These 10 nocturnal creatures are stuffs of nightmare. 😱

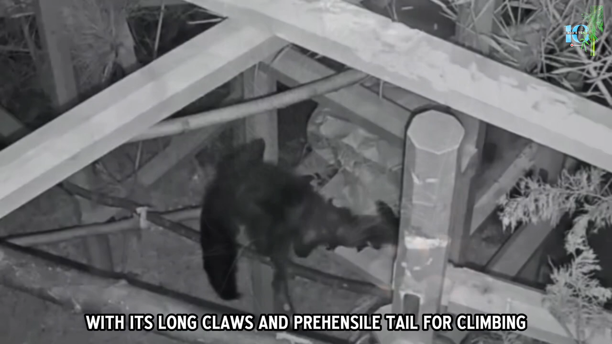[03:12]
It traverses the dark jungle canopy with ease, relying on its keen sense of smell.